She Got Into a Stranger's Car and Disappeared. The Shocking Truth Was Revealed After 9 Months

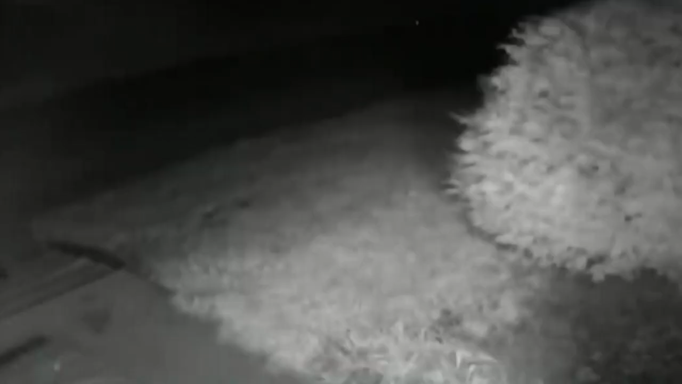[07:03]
If you already assumed that the girl really ran away, hold your judgment.
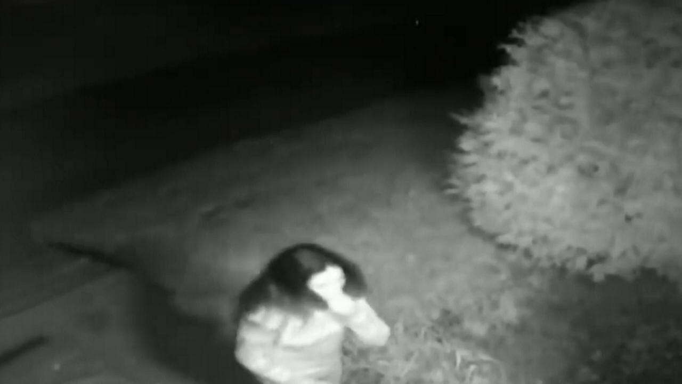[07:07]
When she arrived home where she was met by her shocked mother, Abby said that she had been kidnapped.